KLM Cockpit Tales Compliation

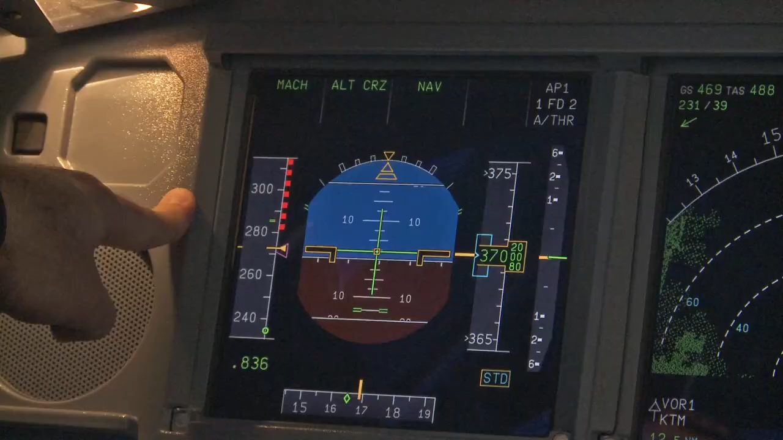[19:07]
It shows us our speed, altitude, rate of climb or descent, which is presently zero, and the attitude of the aircraft.